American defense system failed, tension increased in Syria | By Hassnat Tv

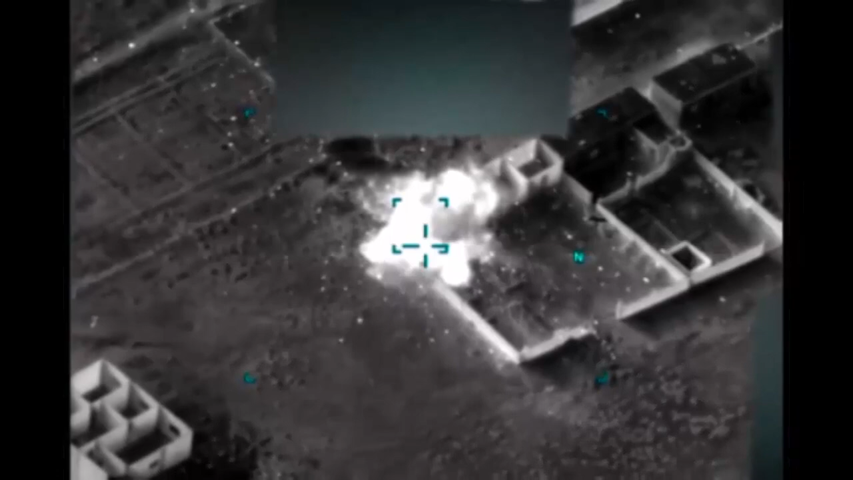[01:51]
ہوئے امریکی جنگی تیاروں نے گزشتہ روز دیر الزور کے مشرق
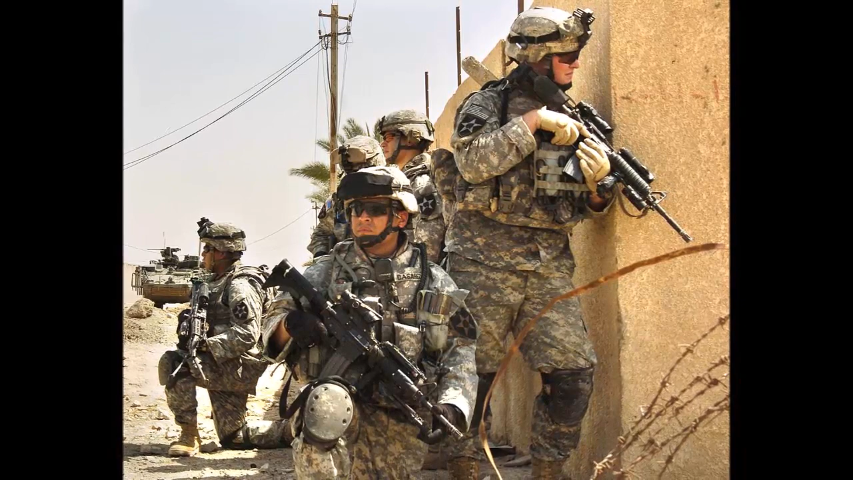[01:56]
میں سہرائے البوک کمال میں اور جنوبی شام کے شہر
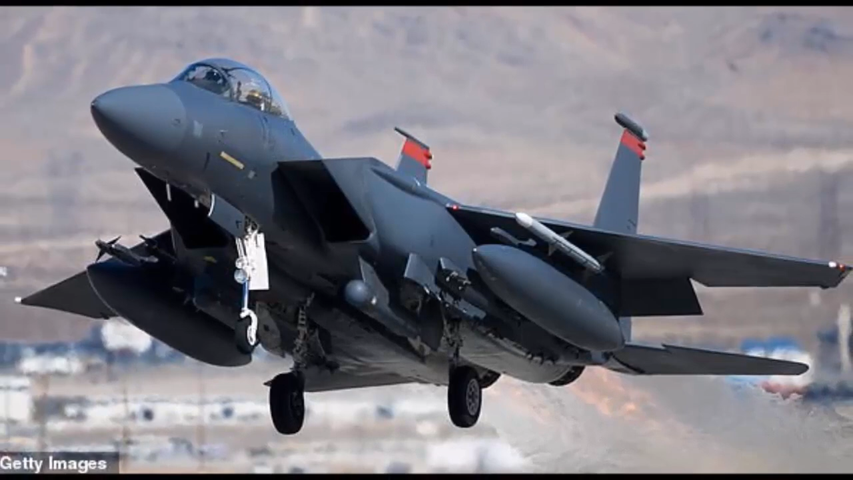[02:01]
المیادین کے موضوفات میں ایک جگہ کو نشانہ بناتے
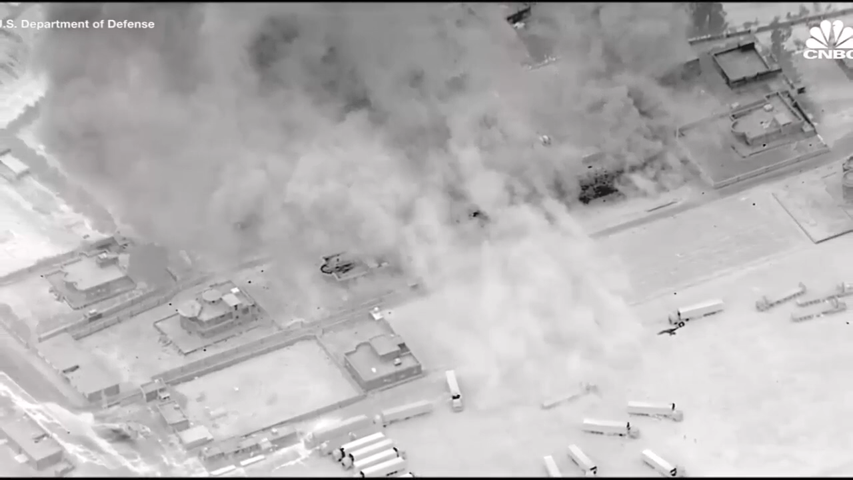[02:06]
ہوئے فضائی حملے کیے جن میں گولہ بارود کے ایک ڈیپو کو نشانہ